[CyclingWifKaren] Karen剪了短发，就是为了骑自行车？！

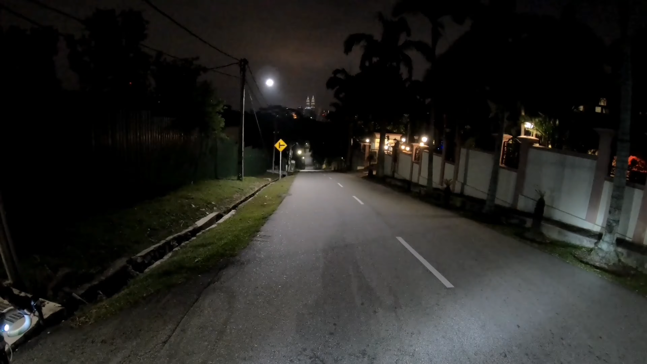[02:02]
这个呢就是冬菇山最刺激的一条路，车又金车，箱又金车，时间啊来到了先啊，
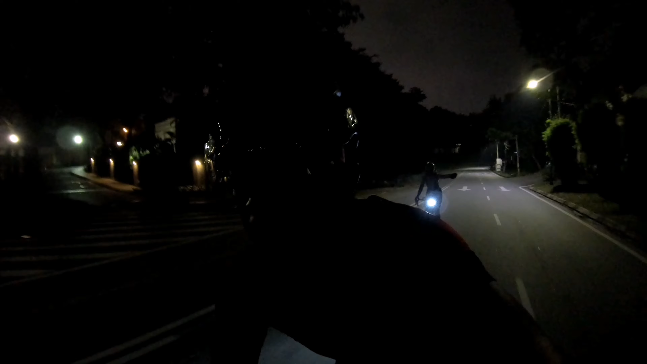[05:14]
系第一条系比较斜嘅，咁加下咧，我哋踩嘅呢个第二条呢条咧就比较长，